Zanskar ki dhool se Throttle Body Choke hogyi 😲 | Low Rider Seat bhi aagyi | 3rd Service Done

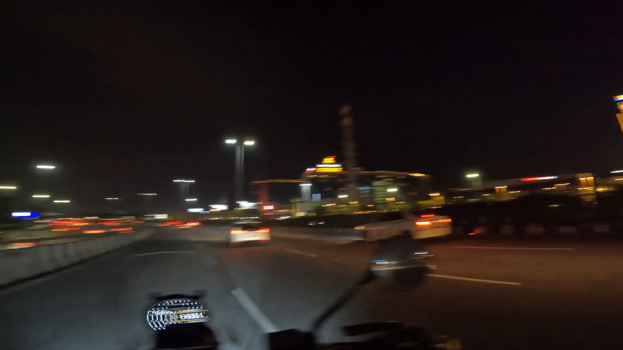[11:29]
की और खुशी की बात यह है कि एम्पेंस के सामने रोड खाली वड़ा है बिल्कुल भी जामनी है इस इस दे रिलीफ ऑफ साही एक्चली हाँ बस अब तो फड़ा फट घर पहुची जामनी